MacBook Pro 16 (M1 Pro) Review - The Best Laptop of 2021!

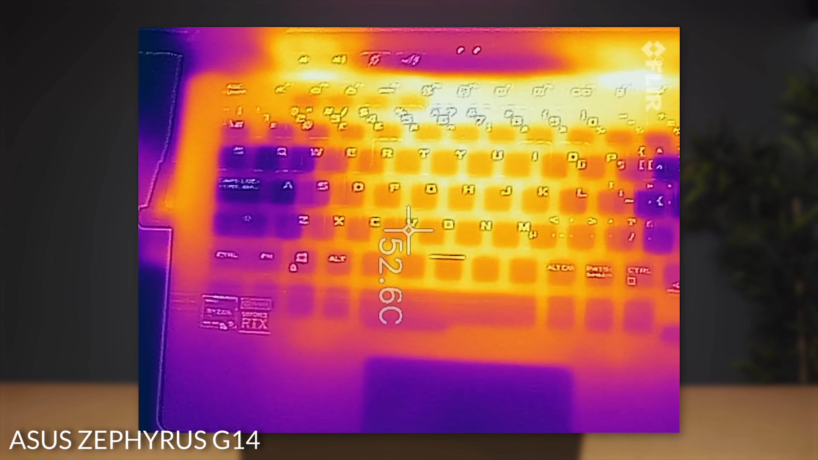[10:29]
On screen: spot 52.6°C
PC laptops are doing like a good gaming laptop usually hovers around 50 degrees Celsius this guy is just laughing in the 30s not even with the fans on which again is